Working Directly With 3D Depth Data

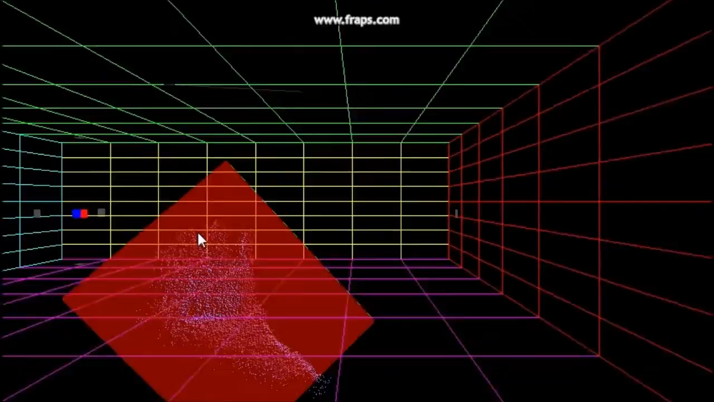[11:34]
Because he will be focused on hitting the ball, this will naturally encourage him to move his hand back toward the middle of the depth camera's field of view. In other words, we've solved the range issue using a navigation technique. In general, an application must keep the user's intended actions focused front and center.